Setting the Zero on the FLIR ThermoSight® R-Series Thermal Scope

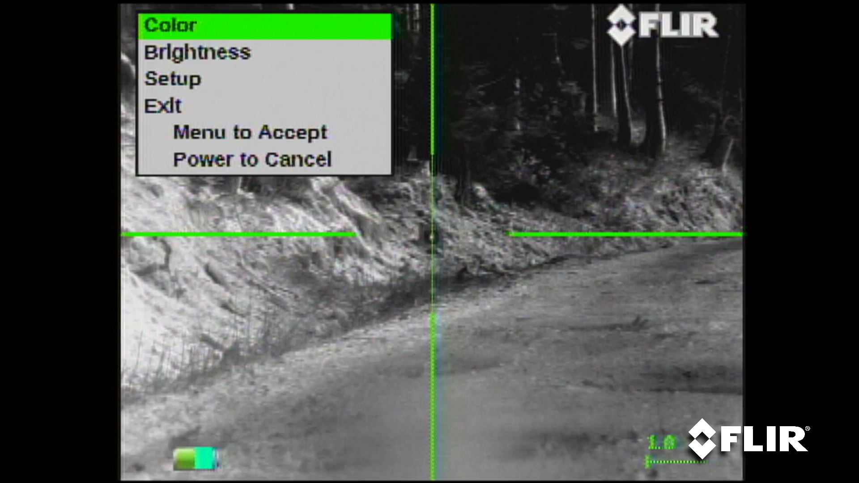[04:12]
Zero adjust. We're going to go into vertical, and click down one.
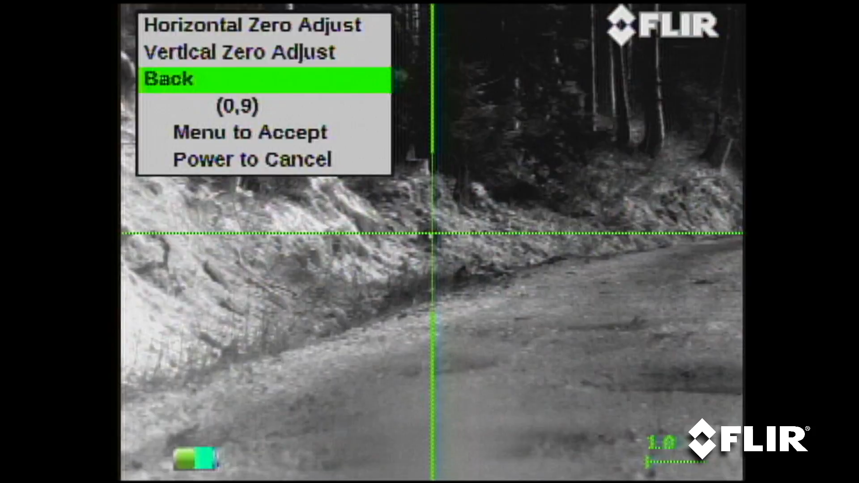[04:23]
So like I said, menu to accept always, and click touch of the power button to back it all the way out. So let's go ahead and do a three-shot group. We'll see where we're at, and we'll go verify.